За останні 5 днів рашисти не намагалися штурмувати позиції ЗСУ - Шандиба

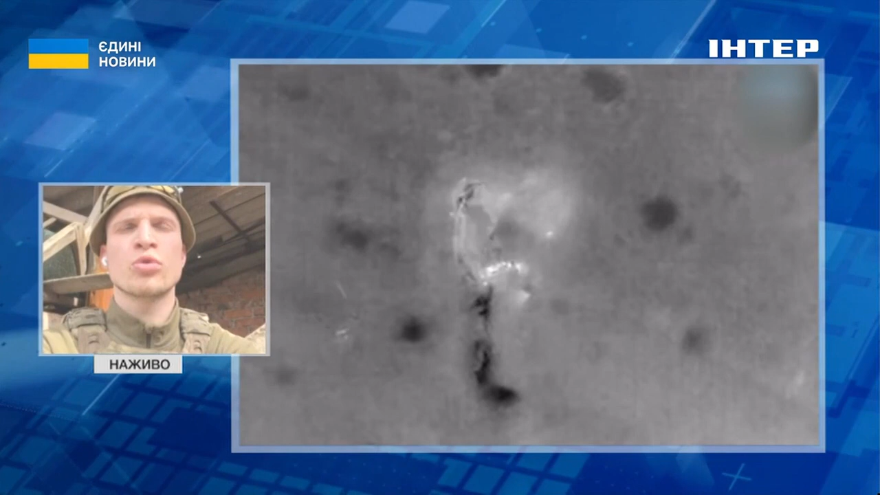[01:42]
Тобто люди, їх до 10 людей, зібралися в групу і готувалися до висування в нашу сторону. Але наша розвідка їх помітила і, відповідно, за допомогою дронів і скидів гранат, знищила їх. Ну, не знищила, а, скажімо так, трошки допомогла їм передумати, йти в нашу сторону. Якщо говорити, як дозволите, говорити про деякі проблеми,